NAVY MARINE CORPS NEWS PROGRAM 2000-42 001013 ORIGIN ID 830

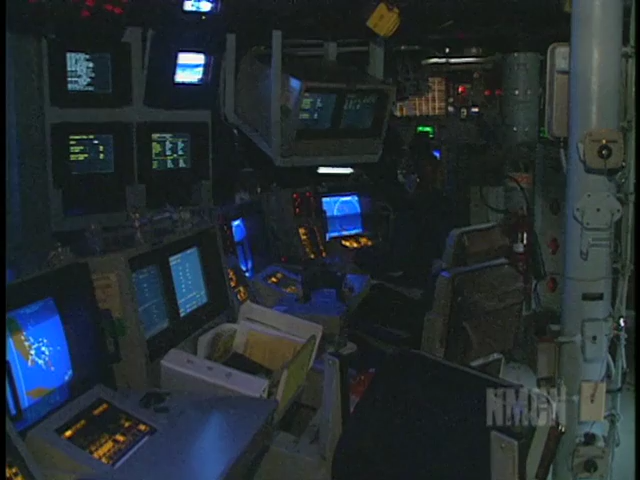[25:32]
Inside, operations specialists work on a brand new plotting system.
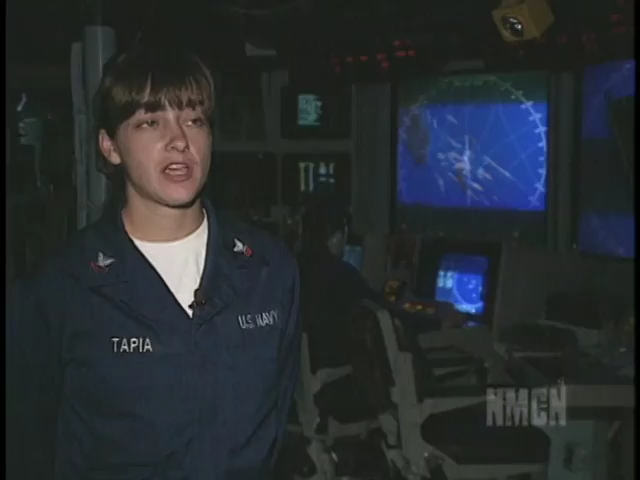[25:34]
Well, the new system I work on is the Integrated Navigational Tactical Plotting System,